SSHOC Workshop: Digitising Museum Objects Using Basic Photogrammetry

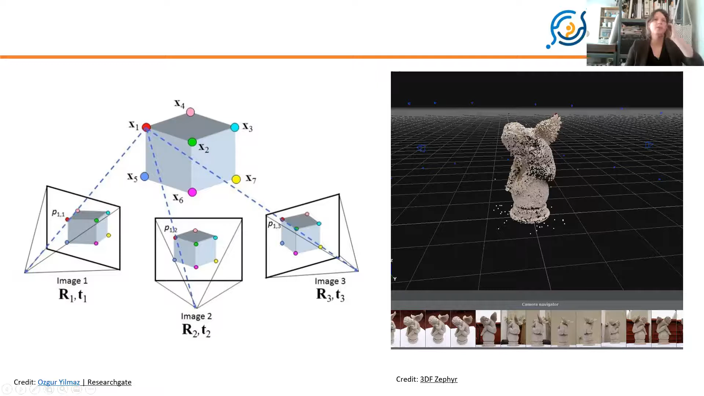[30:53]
Try to go with around 9 images. Don't go for 50, don't go for 4. Somewhere around 9 is quite a good sweet spot. Right, so that is how photogrammetry works. There's 2 methods of creating a photogrammetry model.
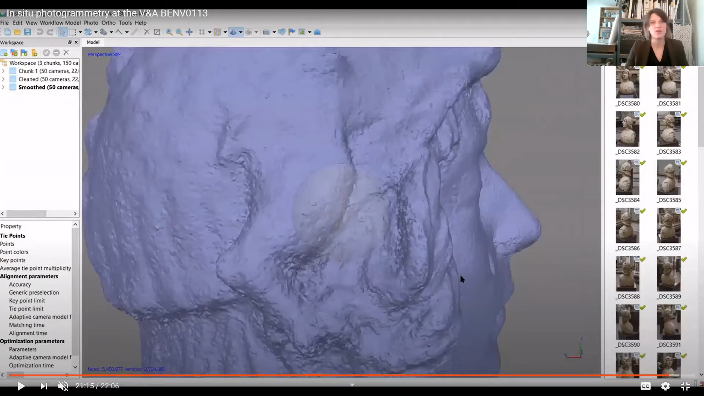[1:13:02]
So sometimes the unfortunate answer is you got to pay for the good software, because you'll just get, you get quite a different answer to the same image set. Right, I'll probably stop here. I could go on and on and on and on, but we're already 18 minutes over. So I guess I'll just ask for a last round of questions, if that's okay. And then, thank you very much for your attention.